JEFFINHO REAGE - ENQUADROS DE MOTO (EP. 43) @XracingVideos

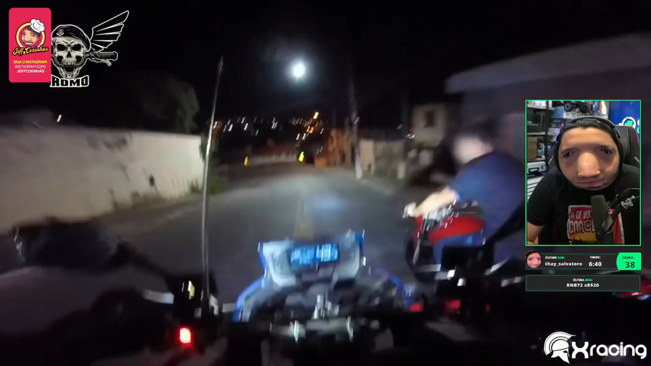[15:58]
Então para, Para, velho. Para, mano. Eu vou parar.
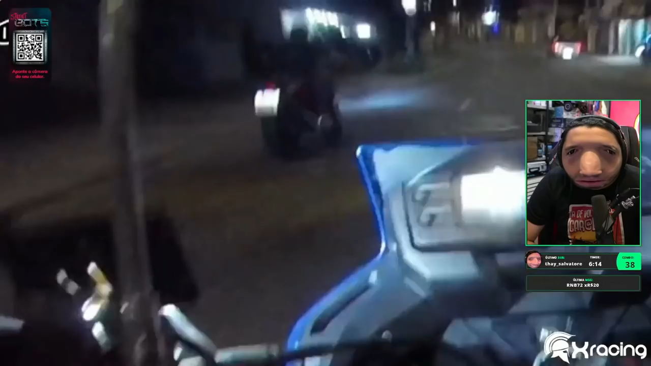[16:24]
Derruba logo! Ah, aquele no muro! Aí agora, um tepezinho, road rash! Road rash, road rash! Você vai cair, mano!